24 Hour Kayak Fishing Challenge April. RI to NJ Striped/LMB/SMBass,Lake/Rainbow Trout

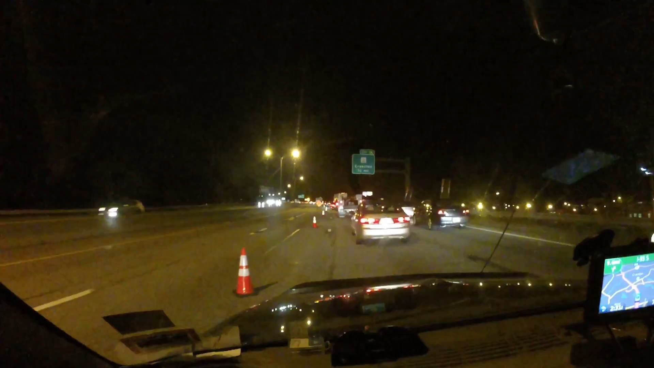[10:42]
three miles out of Providence and I get stuck in traffic great
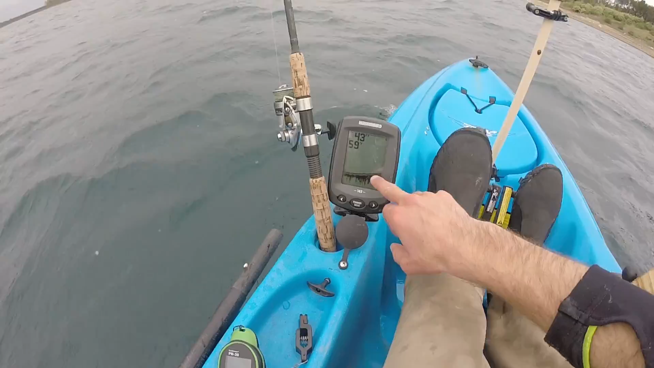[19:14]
gradually going up forty two forty one